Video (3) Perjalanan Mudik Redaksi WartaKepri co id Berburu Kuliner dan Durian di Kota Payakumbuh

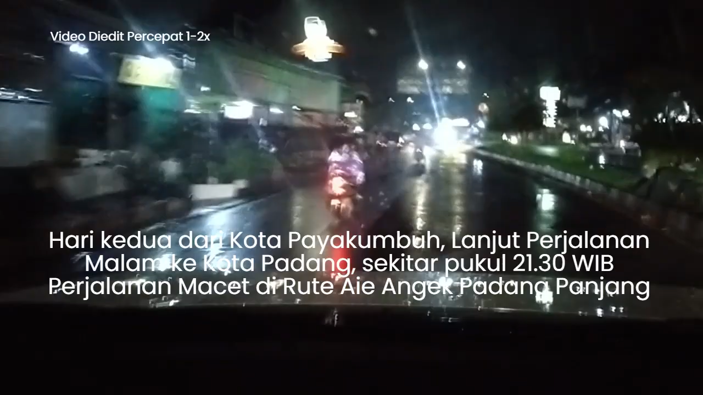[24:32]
Kita tempuh sekitar biasa normal 3 jam ya. Semoga aja tidak ada macet, tidak ada kendala bencana. Sampai Kota Padang dengan lancar. Gila Pak, perjalanan baru melewati gimana ya namanya?
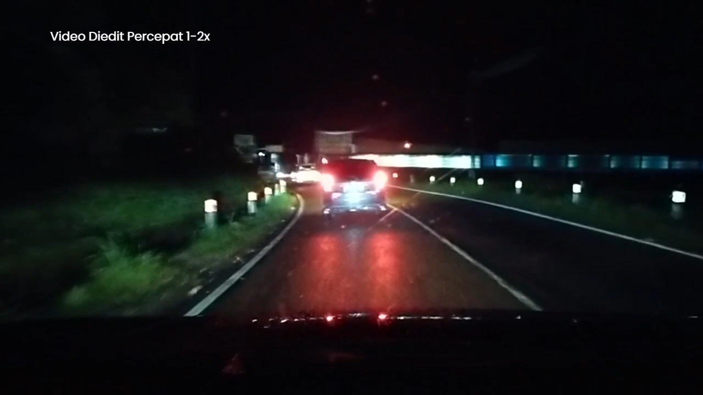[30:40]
Oh, ya. Oh, ya. Oke, kita sudah melewati TKP. Memang yo batu bertumpuk sekali.
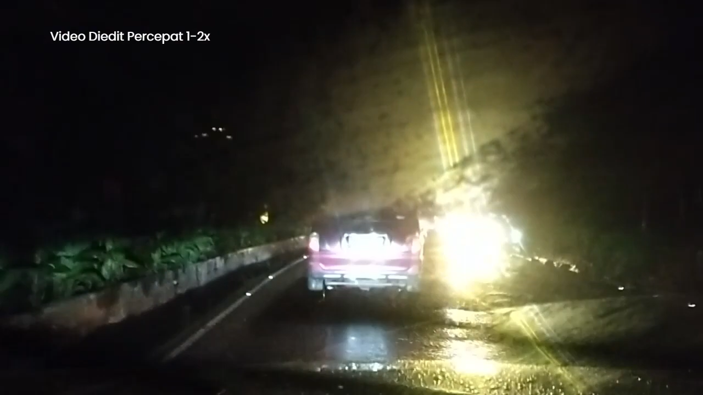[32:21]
Ambilnya lancar ya. Ini bus tuh berhenti kenapa itu? Berhentinya pas di tanjakan pula itu bus. Oh mau go tos naik mandiri 3 Oh ditarik. Sian. Asyik. Nah, ini tanjakan paling tinggi di sini.
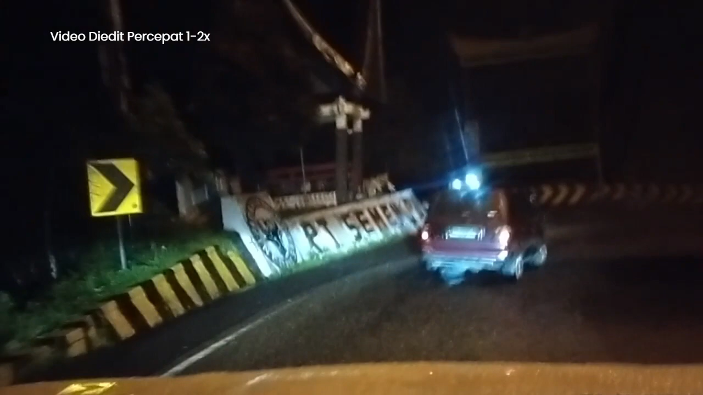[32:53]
Selain pada. Kalau istilah itu tanjakan pergedel. Pergedel. Oke, pemirsa. Karena hari malam view-nya enggak bagus ya. Tapi memang saya balik mau arah belakang, arah depan kami mau ke Kamaru memang ramai. Oke deh. Oke, berjalan lagi.
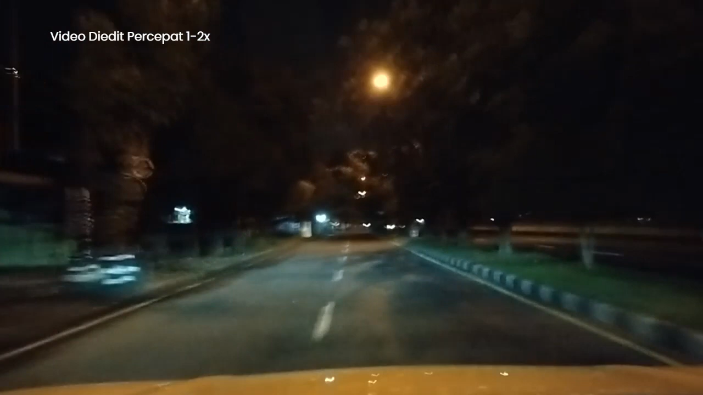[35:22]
Ini halo Bapak Gubernur Sumatera Barat. Lampu penerangan jalan Anda tidak maksimal karena banyak pohon loh. Mungkin tegurlah PLN-nya. Potong kayak apa kayak gitu. Jalan rindung, rindang boleh nanti, tapi kan pencahayaan juga lebih penting. Nah, Kota Padang dari tahun ke tahun tidak ada perubahan, tetap seperti ini.